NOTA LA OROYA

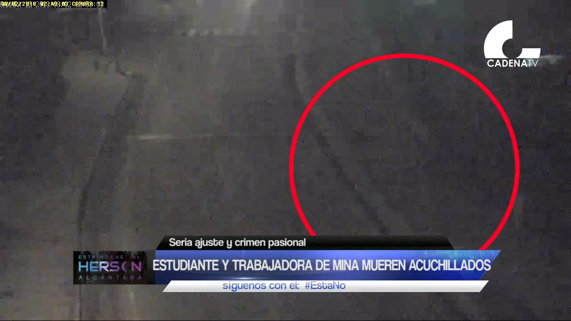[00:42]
A pesar de la oscuridad en las imágenes se observa a uno de los asesinos atacando a una de las víctimas.